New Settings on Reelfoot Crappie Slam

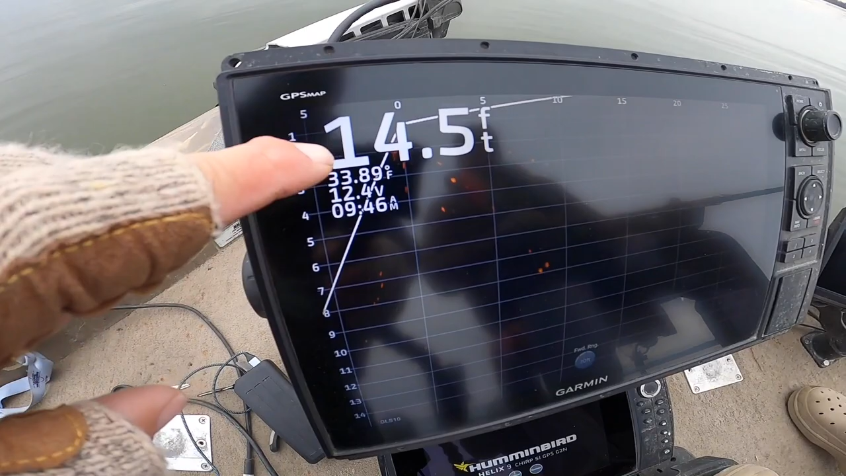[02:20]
On screen: depth 14.5 ft
Definitely new. And I guess the idea is that we can turn the gain up significantly and not have the artifacts.
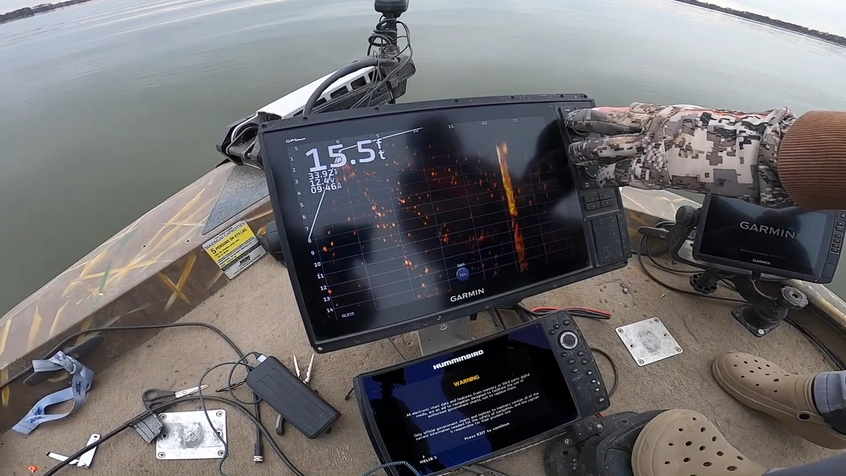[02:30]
On screen: depth 15.5 ft
So, there's a 75. Then you should be able to go in your menu. I guess your sonar setup and then appearance.
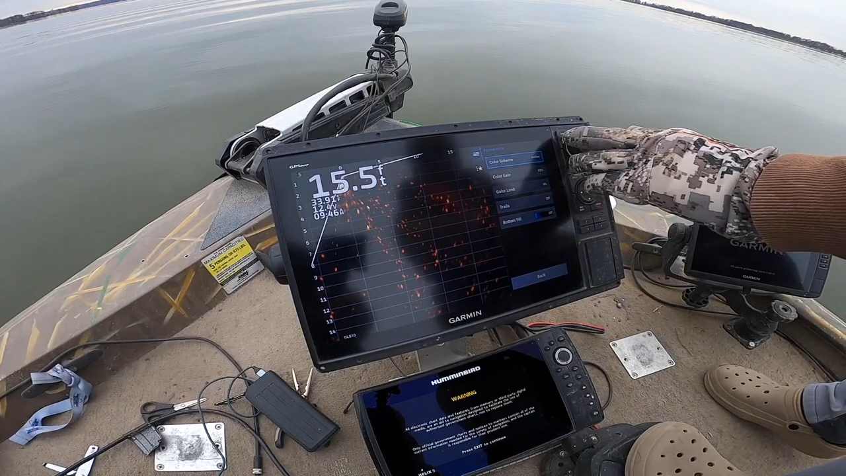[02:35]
On screen: depth 15.5 ft
I think it was. So, a little different picture for sure. No, you're right on it right there, Ryan.
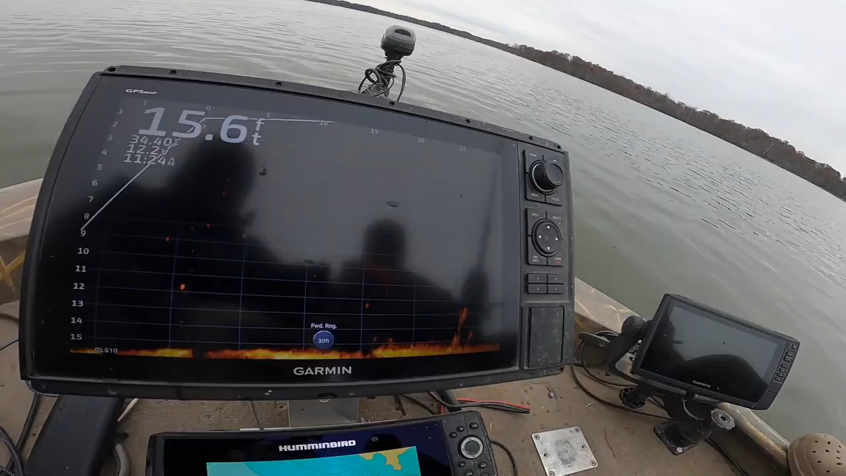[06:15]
On screen: depth 15.6 ft
right folks I'm gonna give you a view of what we're looking at here this is the fish
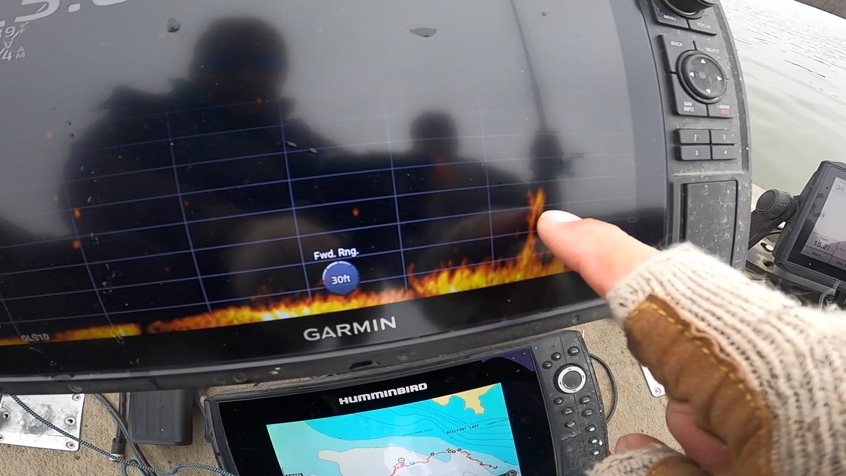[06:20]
I think we're targeting right here we've got our settings set out there pretty close 20 30 feet this is gonna be Ryan's dropping in here right now that's him coming
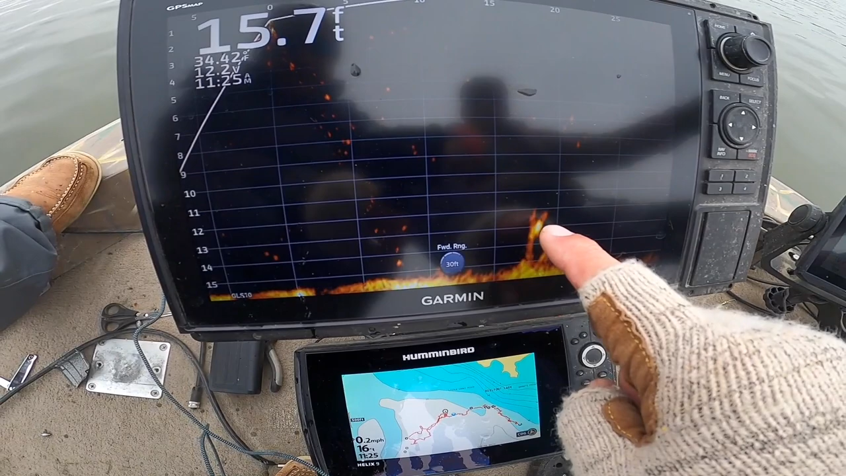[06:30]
On screen: depth 15.7 ft
down looking for this fish right here see if he can put a show on the horse right now and that bait should be there it is it should be pretty close to him and
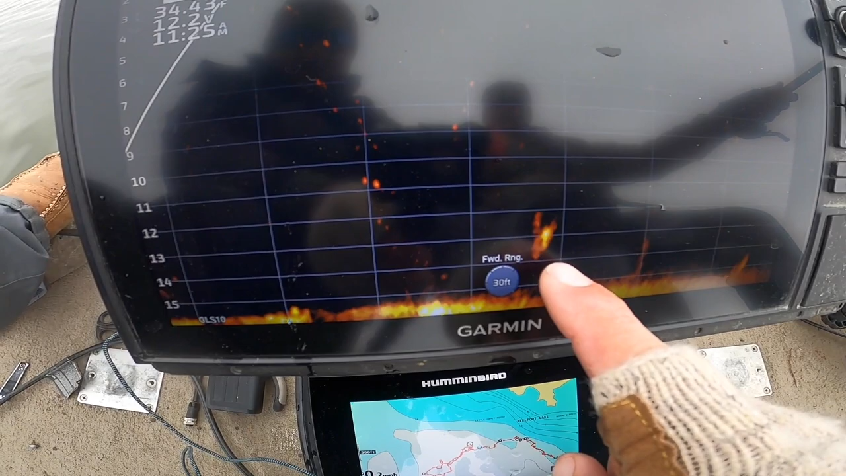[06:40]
he'll probably just leave it down there I'm guessing nope he's gonna redrop and we're gonna zoom it out even further
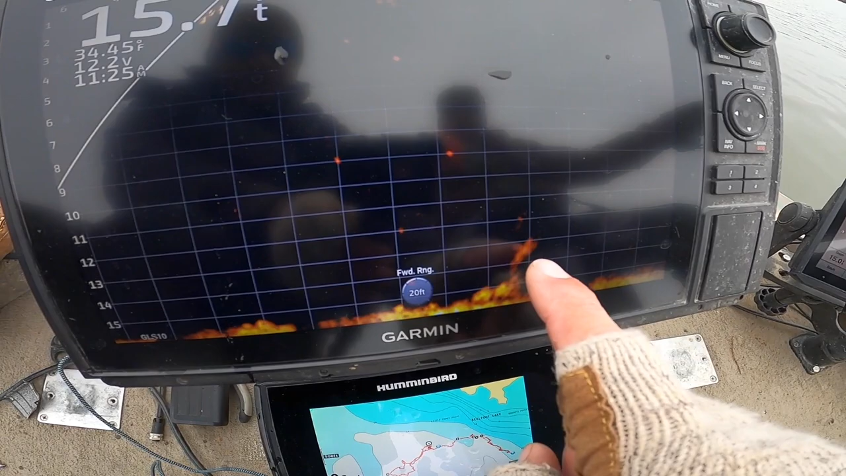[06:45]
he's gonna be dropping in again that is a good fish we really want
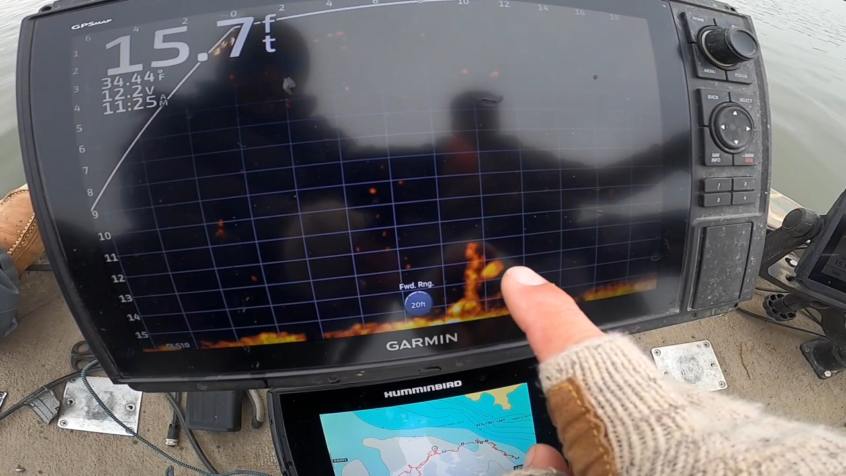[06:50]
On screen: depth 15.7 ft, water 34.44°F
Ryan to catch this guy that is a pig oh there he is don't miss
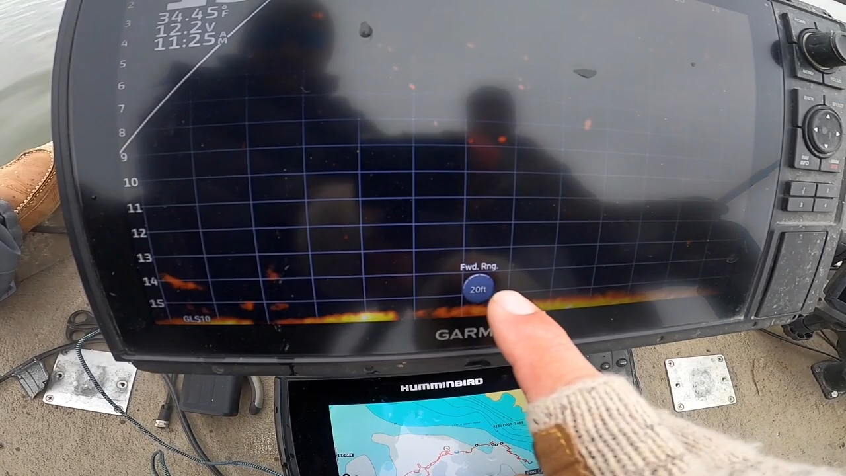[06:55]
it now we're gonna risk it he's gonna miss it now he's gonna risk it my back flushing that's part of the game folks right there and then we make this turn back around you're just praying it's there it's there Brian just put a Brian just put a zero
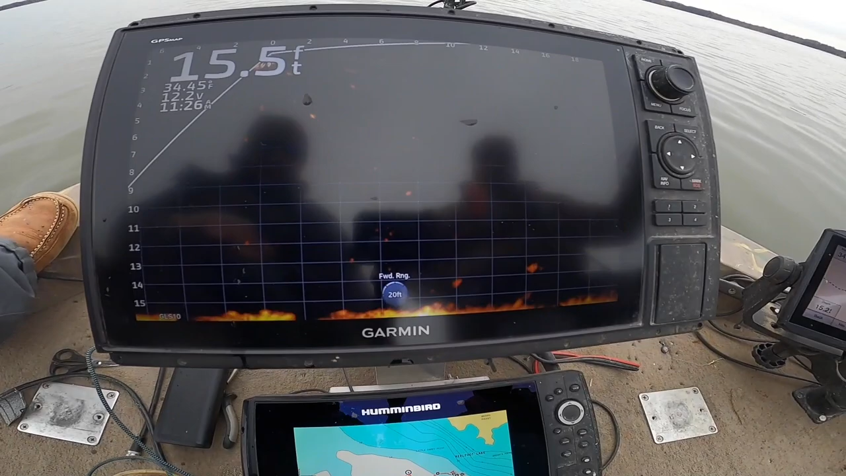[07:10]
On screen: depth 15.5 ft
degree transducer on so he's getting used to that and he's getting used to the line